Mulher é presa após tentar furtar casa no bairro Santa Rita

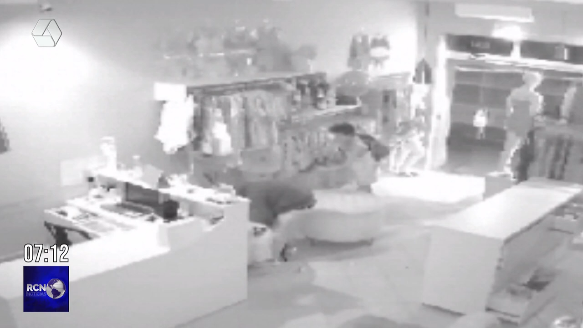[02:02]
esta mulher que foi flagrada furtando a casa do Santa Rita, ela teria sido avistada por uma câmera, uma câmera de circuito interno, em frente a uma loja, fazendo ali uma tentativa de forçar o arrombamento da porta dessa loja.